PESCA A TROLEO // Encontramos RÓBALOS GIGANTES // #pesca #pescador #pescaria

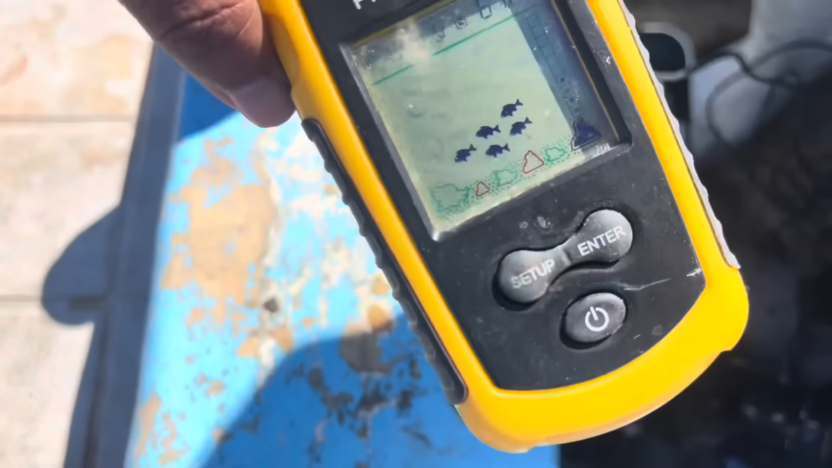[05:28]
Aquí nos marca que hay pescaditos abajo. Estamos más o menos como a cuántos metros, chaturra.
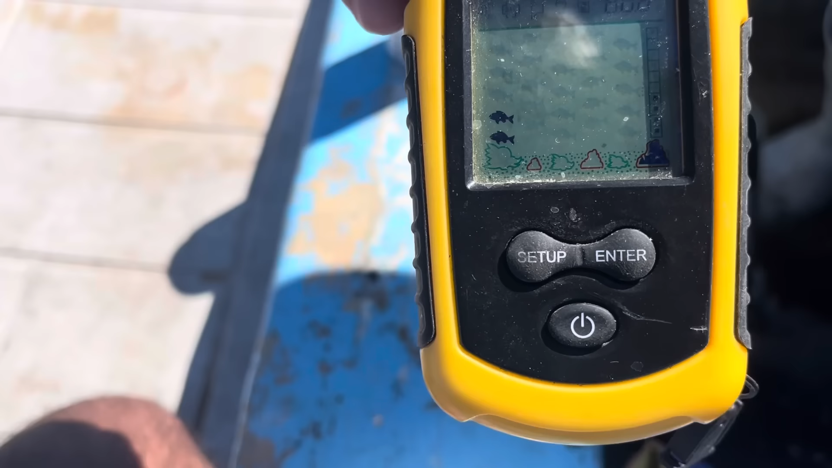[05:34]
60 ft. Estamos como unos 20 como unos 20 metros por ahí.
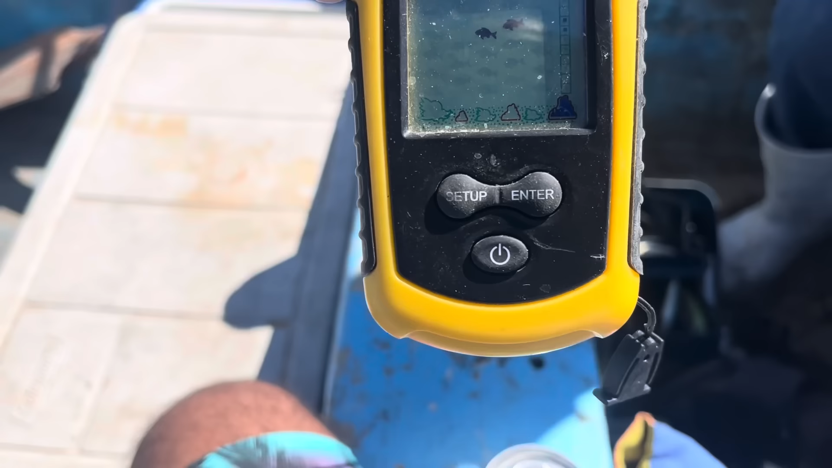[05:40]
Hay marca piedras. Ahí está, marca piedras y marca pescaditos abajo.